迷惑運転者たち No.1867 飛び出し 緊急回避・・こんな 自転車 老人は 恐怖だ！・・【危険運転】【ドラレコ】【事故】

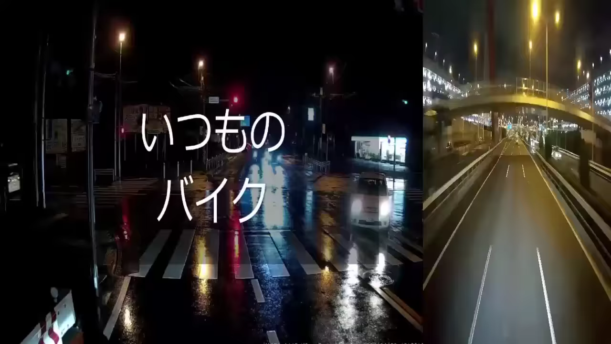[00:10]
お、久々に見たな、この腐れバイカス。投稿法一切無視の腐れバイカス。この先の信号は赤になるから、ショートカットか。ショートカットというね、ワープするか、まだ。